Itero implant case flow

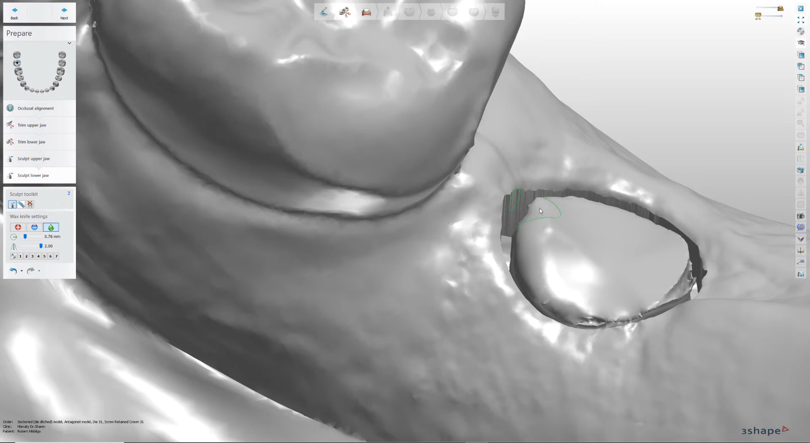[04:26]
and we'll go ahead and we'll smooth this down a little bit real fast nothing crazy just to get it out of the way and expose the beautiful socket itera loves to create us or if your dentist doesn't do it the right way yeah
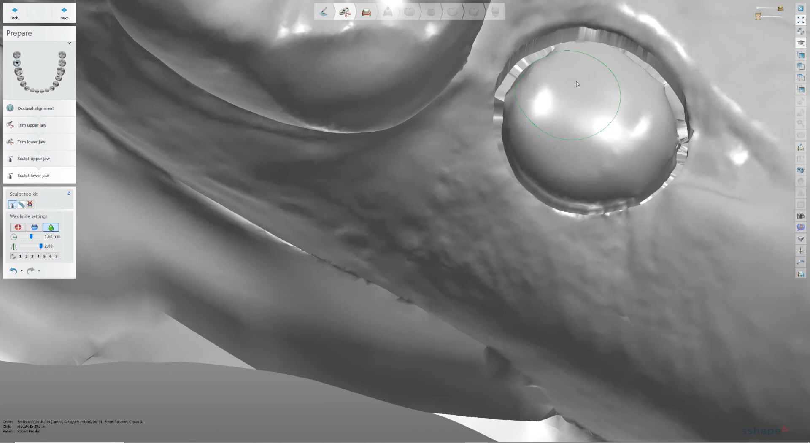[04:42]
you're gonna have to deal with it so we got that out of the way now I'm going to go to the next scan it's crucial that you select